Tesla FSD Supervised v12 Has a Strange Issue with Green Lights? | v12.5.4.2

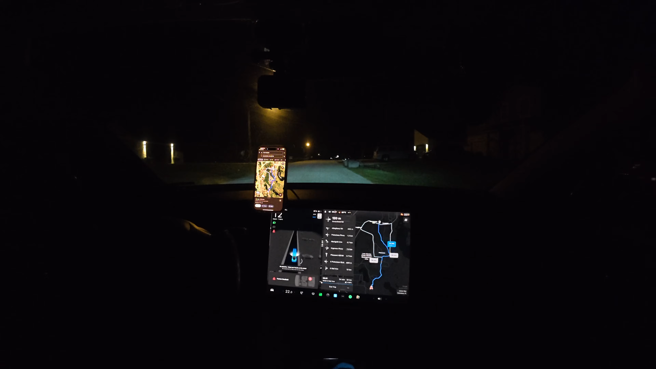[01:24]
And doesn't really like this turn right here. Okay, port that back to Tesla. Let's see how this goes. Zero, feel okay? Yeah. Cool. Thank you. No problem.
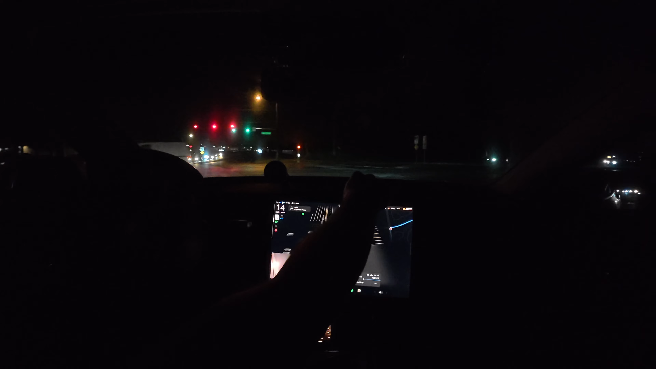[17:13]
The car was driving itself, and it was doing so good. Oh. And then it got a little paranoid at that light. I can't see it. Don't want you thinking I've lost my mind or something. No, you good. Okay. Huh. You know, one of my followers mentioned braking at green lights, and I can officially say that that's twice.